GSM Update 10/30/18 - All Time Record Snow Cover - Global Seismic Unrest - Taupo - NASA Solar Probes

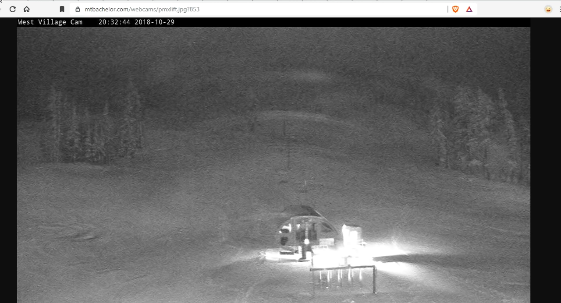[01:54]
Updated every 15 minutes. And that is Washington. And it is, uh, the cam 12 hours ago, there was some ground showing, but it is all white up there, kids. Cold and snow bumping out. Warm temps.